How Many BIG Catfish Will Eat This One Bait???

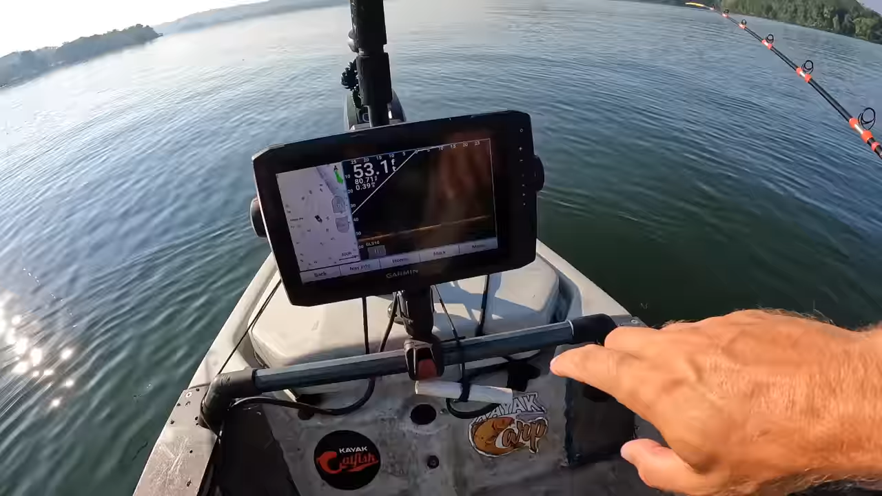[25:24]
Let me show you this screen right quick here. We're coming across some fish. The glare, you probably can't see. But right there's some along the bottom.
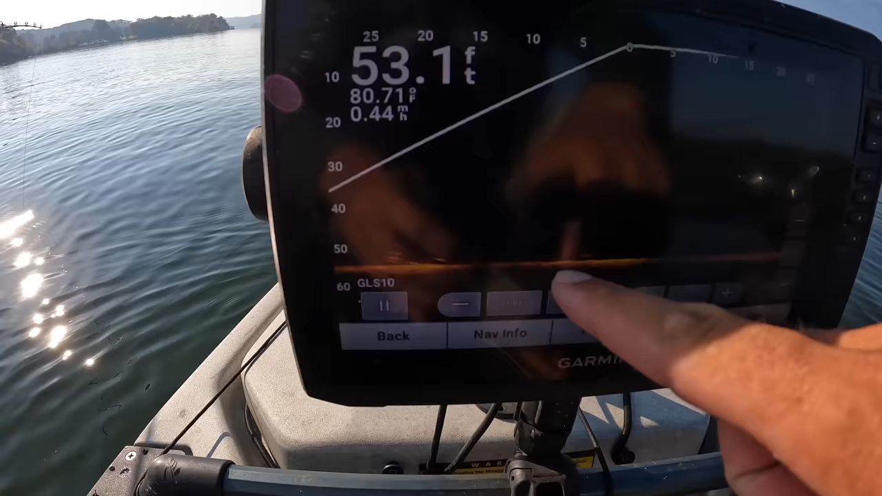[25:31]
On screen: depth 53.1 ft
Here's some. Here comes another one. 53 feet here. So we're getting a little bit shallower as we make our way upriver. But we're definitely running into some fish right here. I'm going to turn the camera back on.